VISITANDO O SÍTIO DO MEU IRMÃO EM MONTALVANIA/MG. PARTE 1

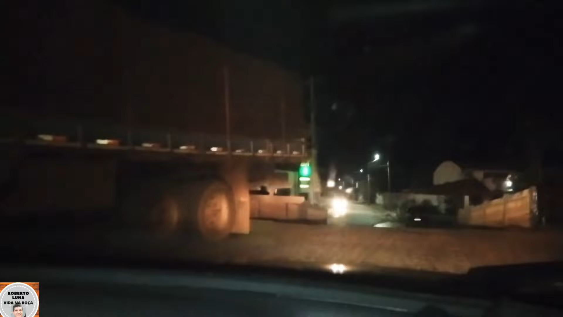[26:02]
Aí vamos sair da cidade agora, de Manga, com destino a Montalvânia.
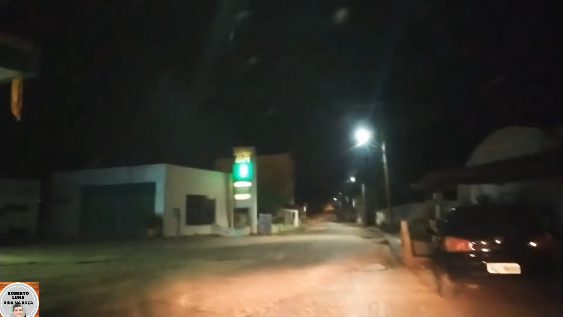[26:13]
Vamos seguir na viagem, pessoal. Pessoal, estamos saindo agora da cidade de Manga. Passamos na balsa lá.
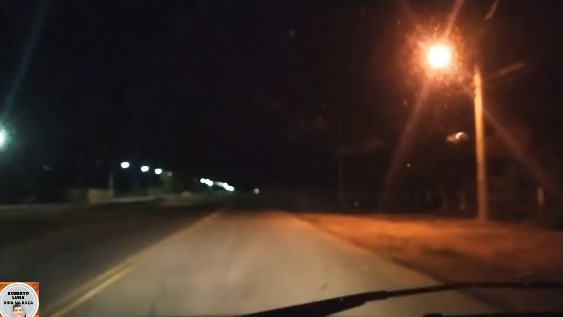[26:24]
Saindo agora, que é o final da cidade já. Sentido Montalvânia. Agora o asfalto aqui é bom, pessoal. O asfalto aqui é novo, foi bem feito. Daqui lá não tem um buraco. Agora lá da minha casa até em Manga ali, na cidade de Manga, você viu lá a realidade. E o preço da balsa lá, pessoal, falei que eu ia falar o preço da balsa. É R$17,10. O valor da que a gente paga para atravessar o carro lá.